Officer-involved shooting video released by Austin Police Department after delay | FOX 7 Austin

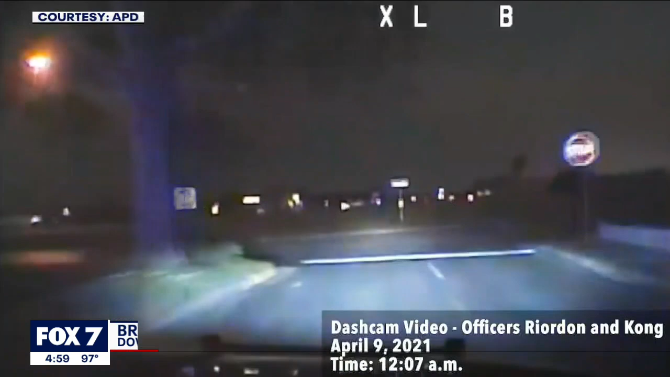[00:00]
AUSTIN POLICE OFFICERS HAVE RELEASED DASH AND BODY CAMERA FOOTAGE OF AN OFFICER INVOLVED SHOOTING THAT HAPPENED ON APRIL 9th. SHOTS FIRED. I THINK THEY GOT ME IN THE FOOT. IT ALL STARTED THAT NIGHT WHEN A 911 CALLER COMPLAINED THAT SOMEONE IN A WHITE TRUCK WAS FOLLOWING HIM AND SHOOTING AT HIM. THIS ALL OCCURRED ON THE 6300 BLOCK OF 290 WEST. I'M DRIVING A DOG SLT AND HE JUST SHOT FIRED AT ME. OFFICERS JOHN REARDON AND KINGLY KONG SPOKE TO THE CALLER BUT THEN SHORTLY AFTER THE TWO LOCATED THE TRUCK AND STARTED CHASING IT.
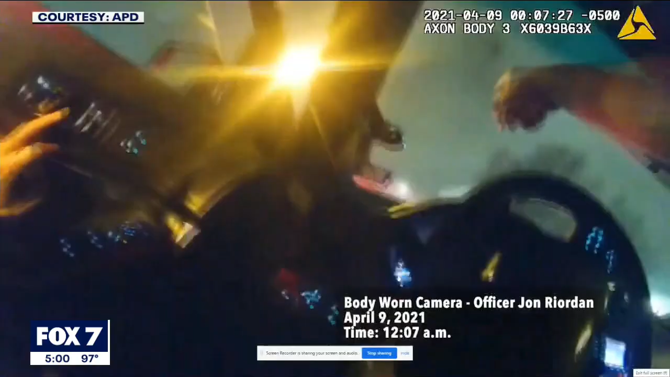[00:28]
THAT'S HIM? OKAY. 22.
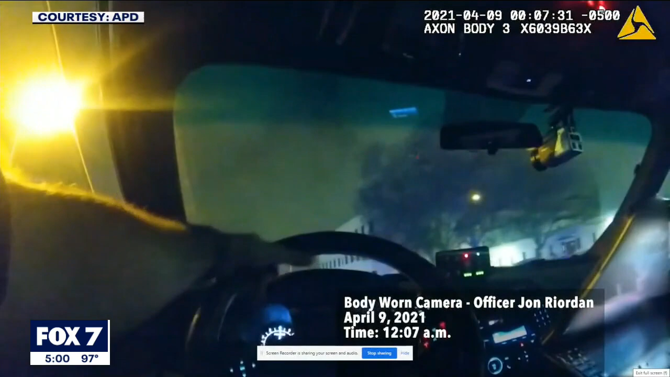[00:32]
THAT WAS THE COMPLAINANT. WE'RE GOING AFTER THE SUSPECT RIGHT NOW. THEY STOPPED THE SUSPECT'S CAR. HE LATER WAS IDENTIFIED AS 22- YEAR-OLD GREGORIO SARMIENTO.
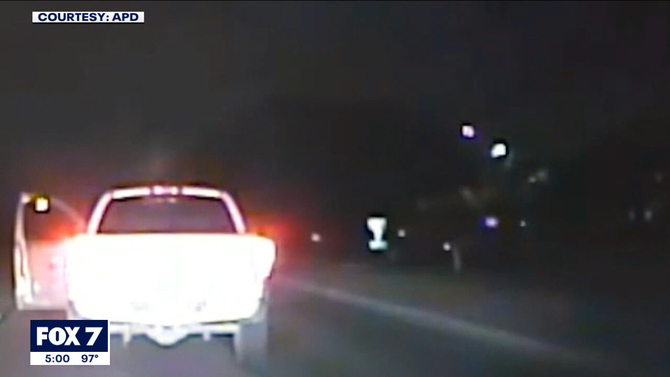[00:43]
BODY CAMERA FOOTAGE SHOWS SARMIENTO GOT OUT OF HIS TRUCK AND IMMEDIATELY STARTED SHOOTING.
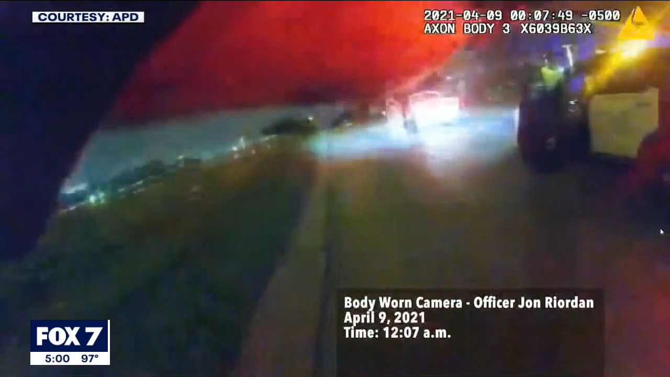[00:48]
THIS IS THE SAME VIEW FROM DASH CAMERA FOOTAGE.